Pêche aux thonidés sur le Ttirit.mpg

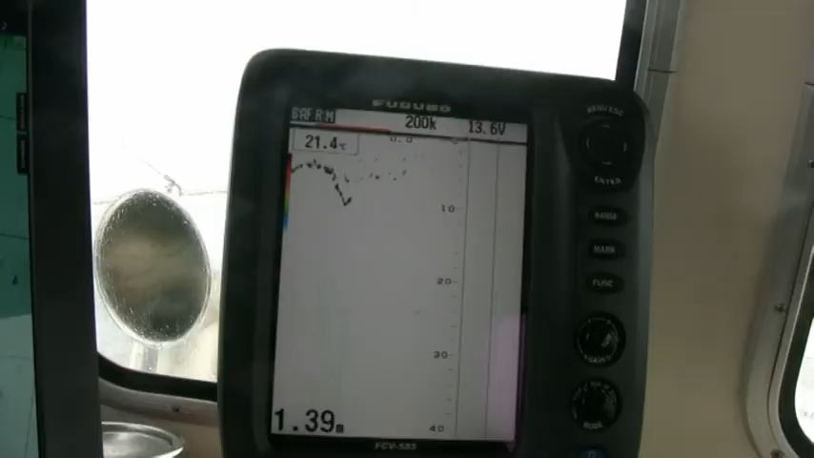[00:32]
Donc nous, on est équipé d'un sondeur Furuno, d'un GPS Furuno,